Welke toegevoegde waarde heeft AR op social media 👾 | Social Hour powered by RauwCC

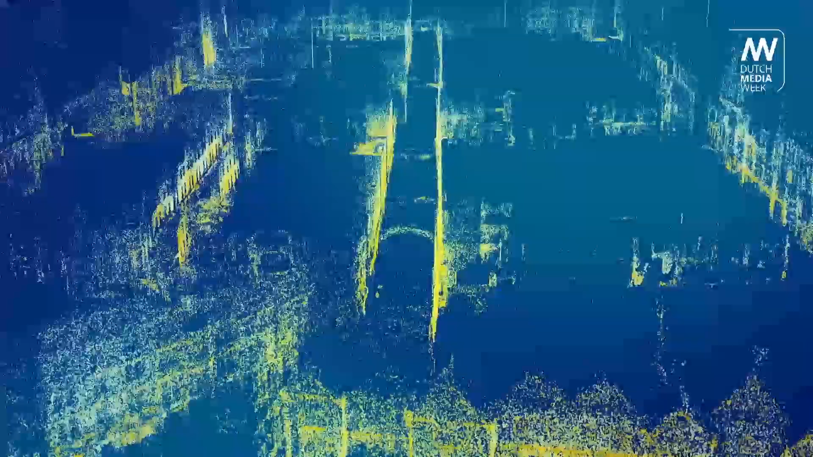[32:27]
we're able to build up a digital representation of the physical world.